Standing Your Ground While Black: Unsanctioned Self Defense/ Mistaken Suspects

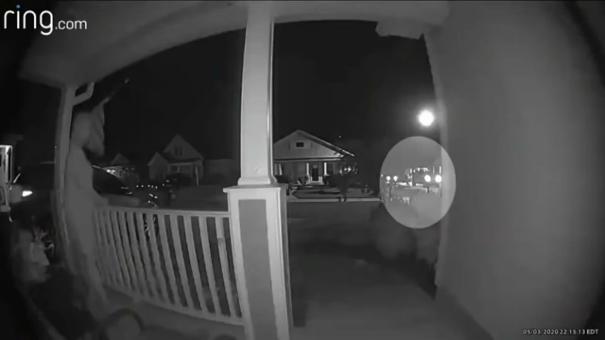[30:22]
Back on the night of May 3rd near Wilmington, North Carolina, a neighbor's home surveillance camera records more than a dozen white men with flashlights and guns outside Monica Shepherd's home.